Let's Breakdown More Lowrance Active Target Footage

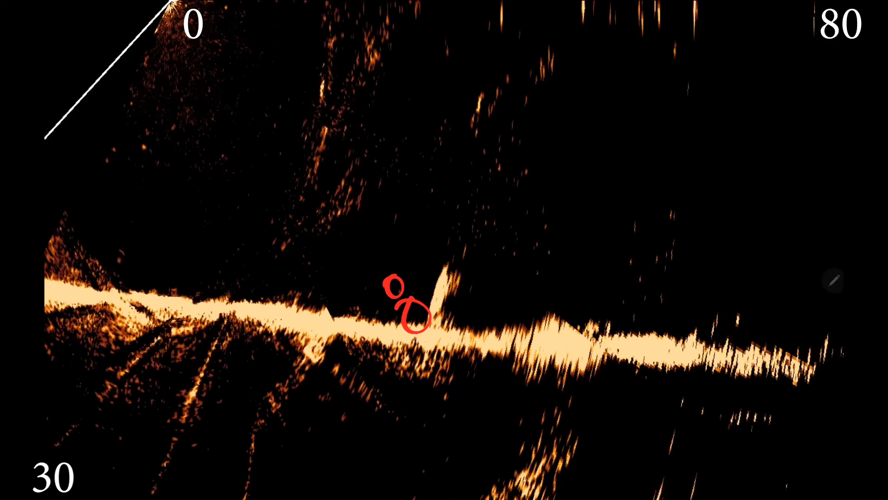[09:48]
But I've been catching sauger off these stumps, and I found like three or four places like this.
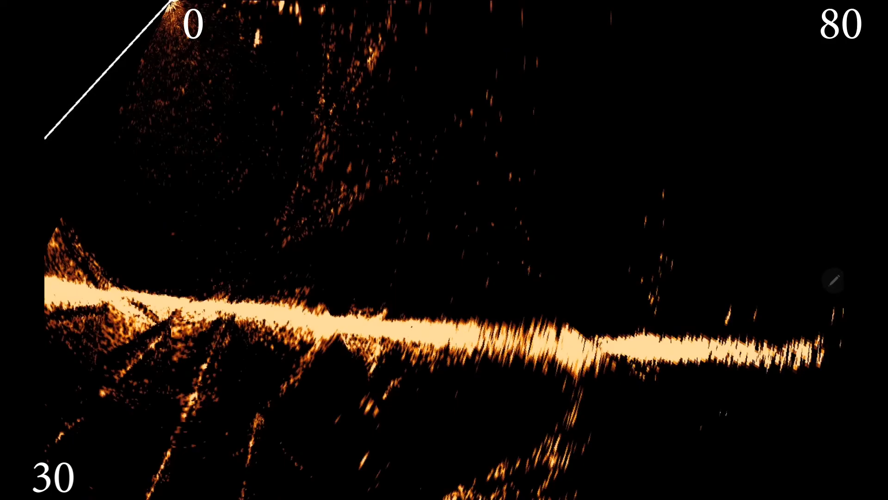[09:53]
I think this is like right at 25 foot deep.
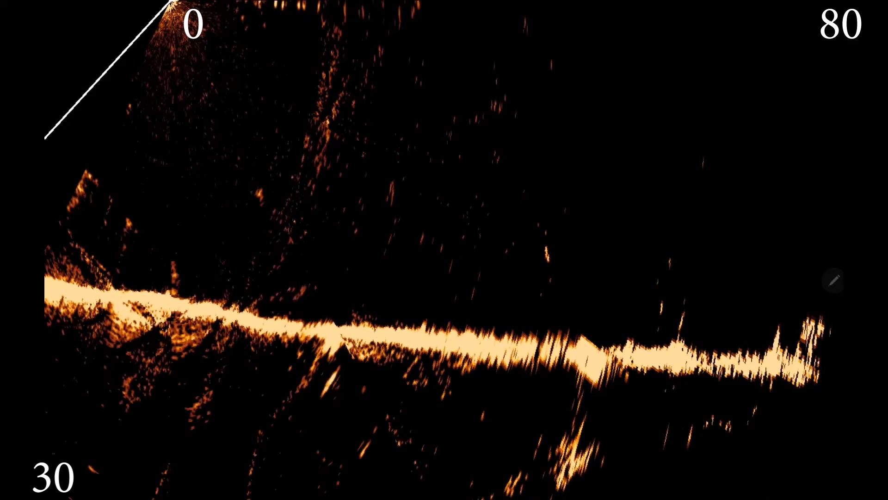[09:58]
So catching sauger. So on to the next.
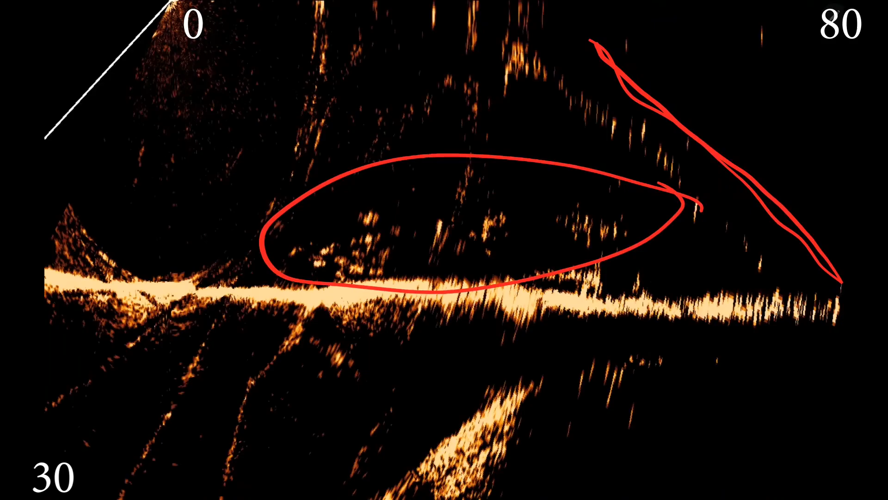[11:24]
And I like when we're moving, I'll point out the log in the areas. But so you see the log right there. Again, you see the ton of fish that's up under it.
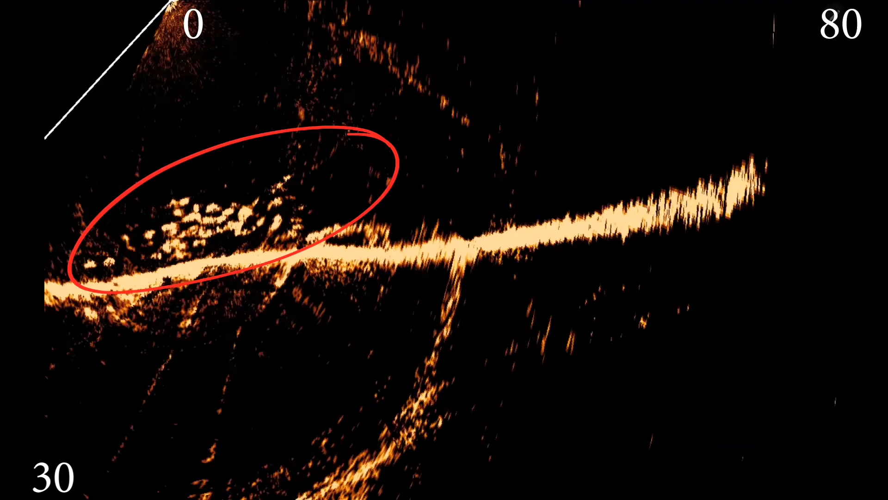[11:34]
Current is flowing this way. So that log is sitting this way against the current.
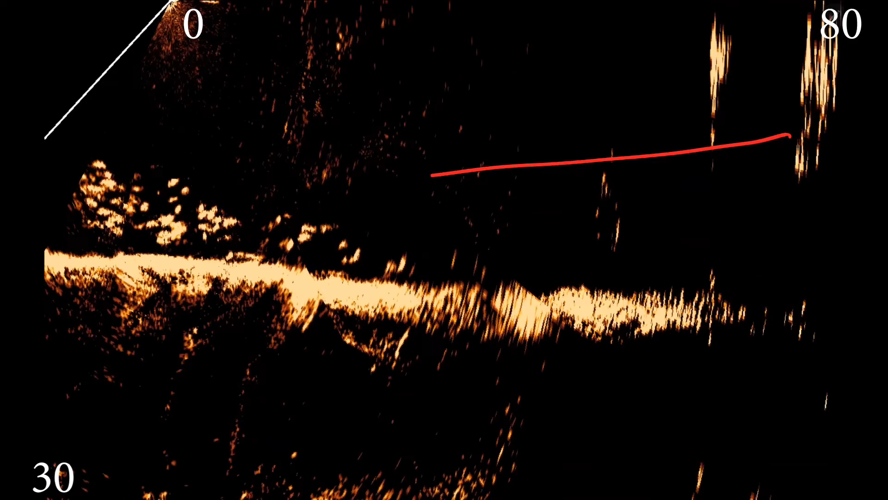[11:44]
So it's just a ton of fish.
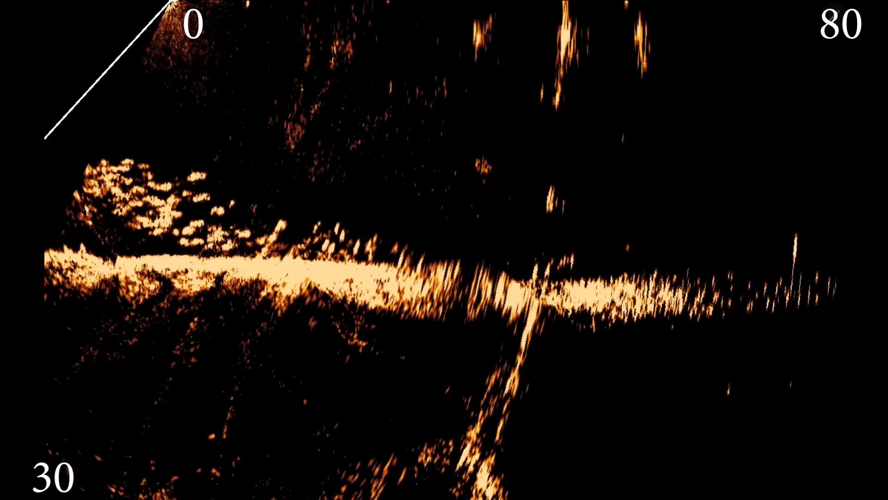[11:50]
And it just depends on which way I'm looking, you know, how the fish see. So here's the top of the log right there. Like it's right up under the trolling motor.
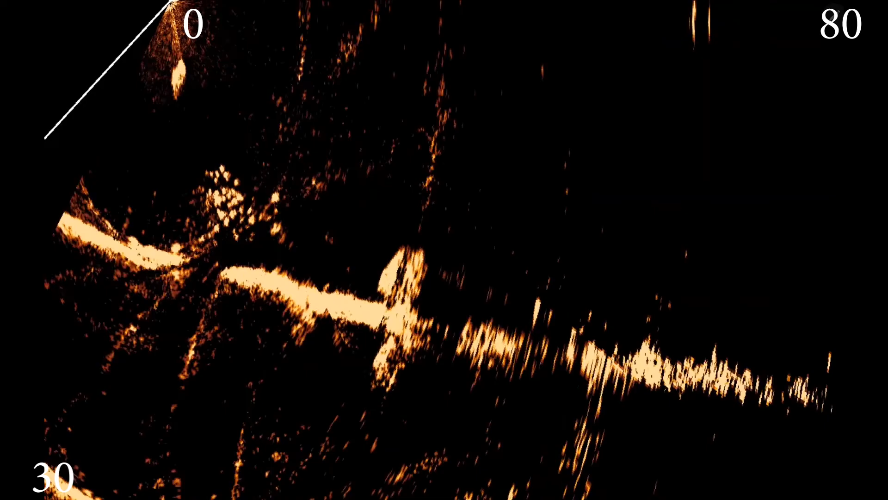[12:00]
And you can see it's kind of that way right now.
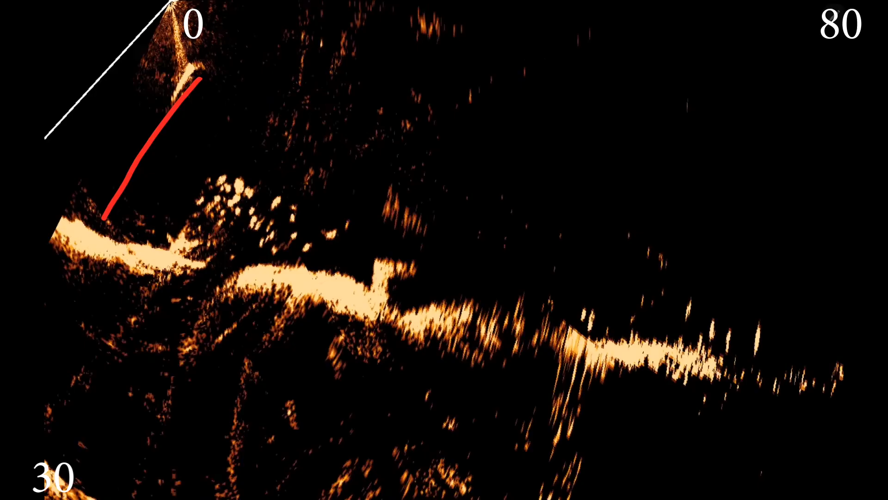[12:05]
And you can see all the fish hiding basically in that current seam.
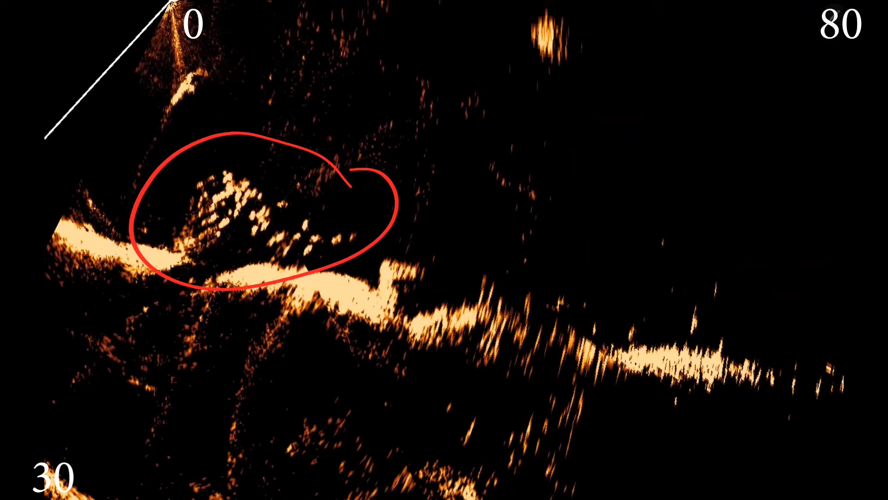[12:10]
And the current wasn't even really ripping that day. I think only about 10 to 12,000 cubic feet per second. But you can see how the fish just kind of line up in that current seam. I just thought it was a pretty cool video and wanted to show you guys. So that's the reason you always catch fish behind logs and stuff,
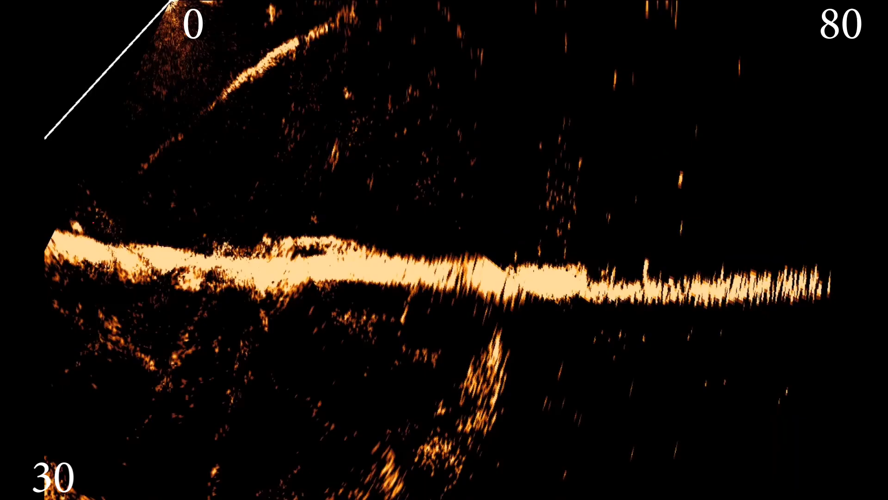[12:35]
because here's the log and then, you know, here's all the fish up under it.
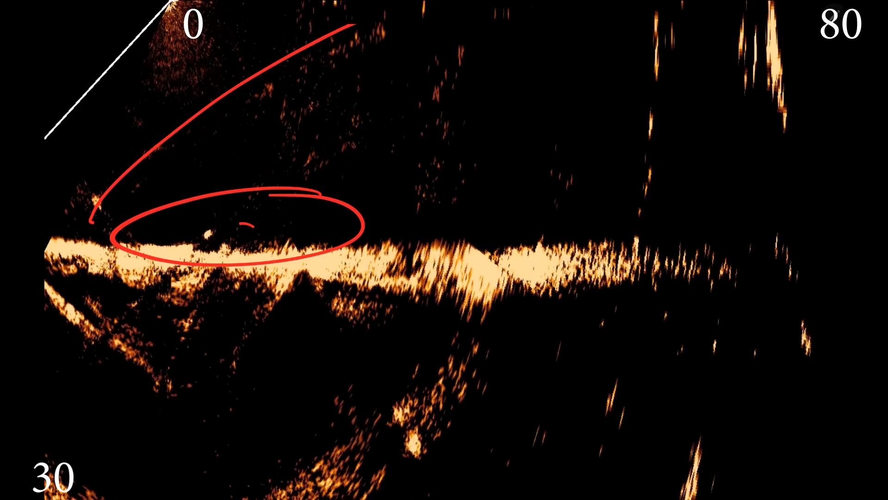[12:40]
They're sitting out of the current. So there's the log again. You can see just a ton of fish. You know, I'm sure there's some bass.
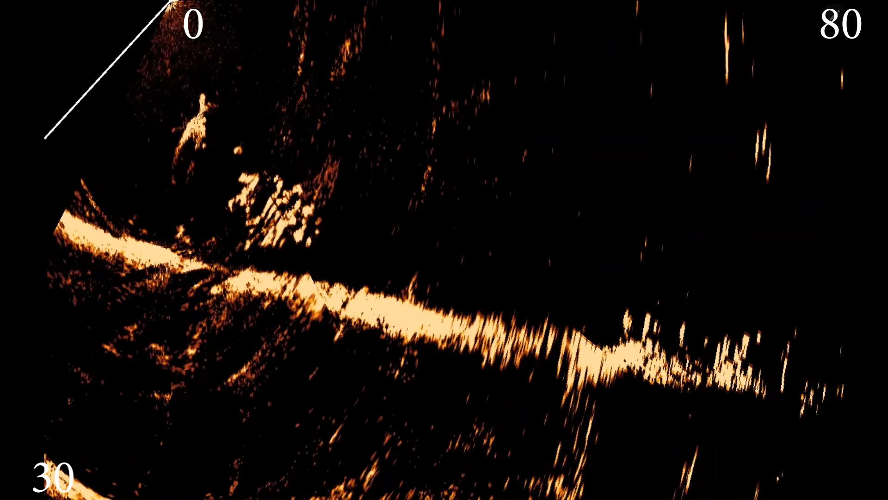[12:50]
I'm sure there's some whites and stripes, but you know, probably some smallmouth. But it's just crazy how they get out of the current.
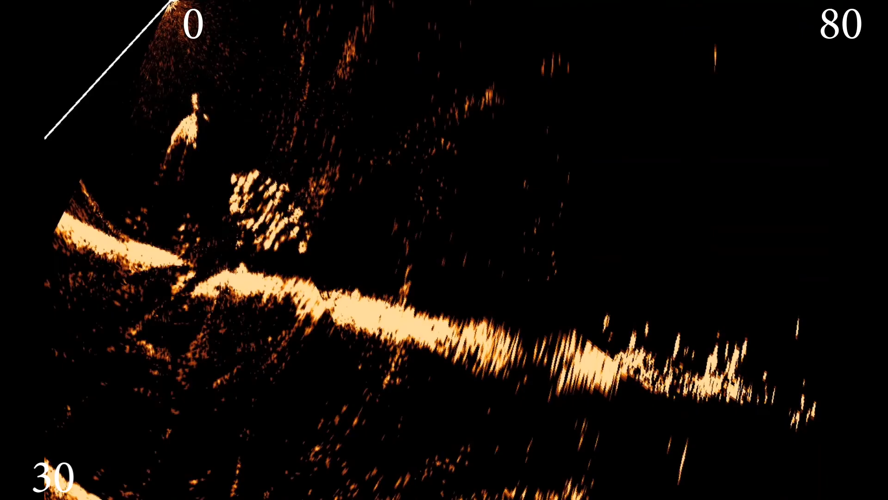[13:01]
I mean, it's just, and they just ball up and get in one spot. So you can tell like why we always catch fish around logs and stuff,